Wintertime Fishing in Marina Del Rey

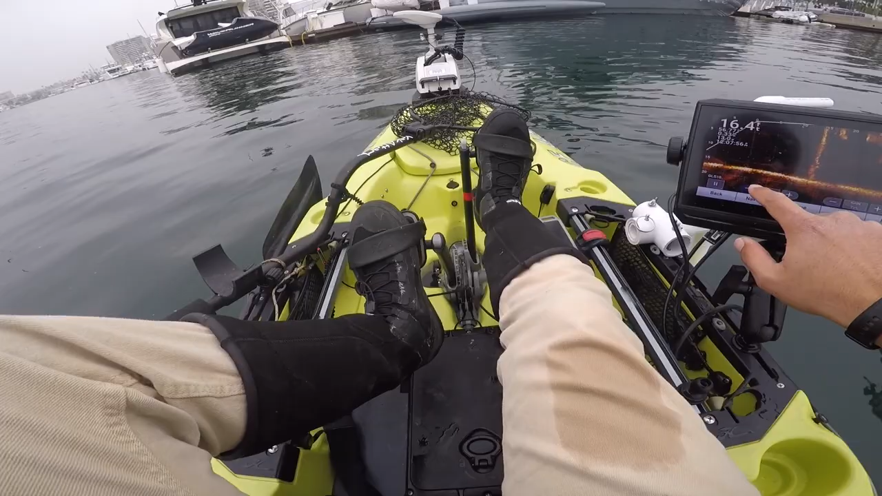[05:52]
Was that you? Okay. Well, whatever you threw sinks really slow. It does, huh? Yeah. What is that? Hook up me. Oh. It goes like this? Is it on the bottom? Nah. I don't know. I think it went out of the view.
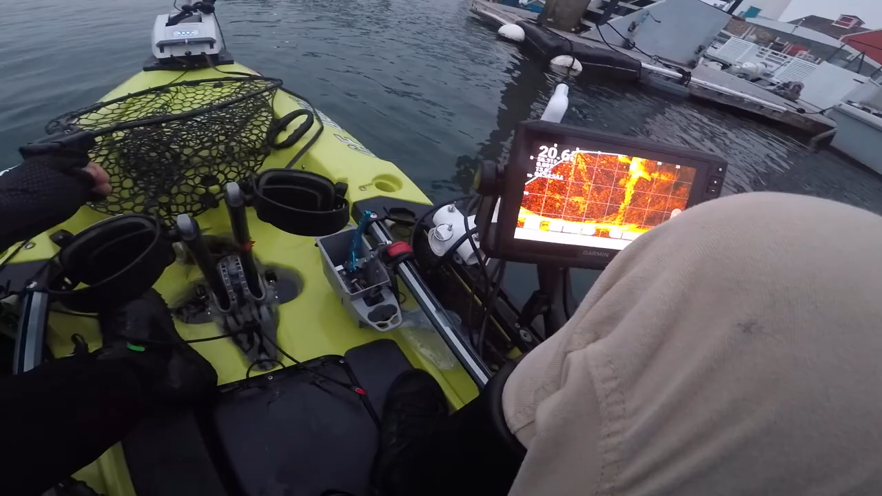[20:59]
Some more fish there though. Let's see if we can catch them.